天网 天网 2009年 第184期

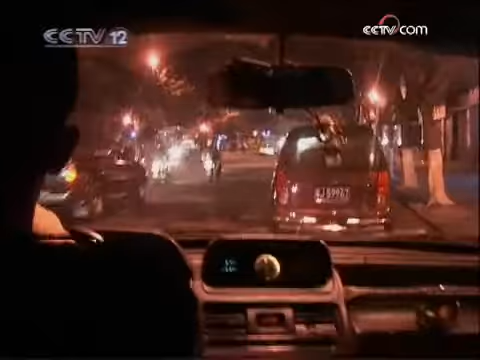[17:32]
在几组侦察员的接力监视下这辆皇冠进入了江门市区开始减低
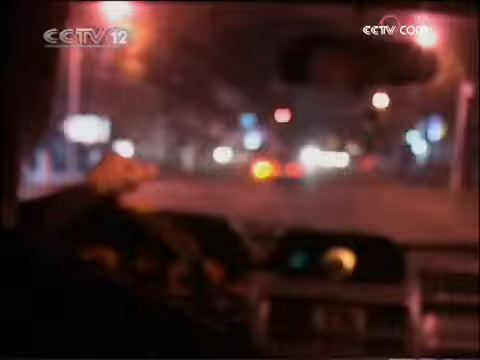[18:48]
开始往居民地转了皇冠车在阳江市区转了一圈后就开进了一个住宅小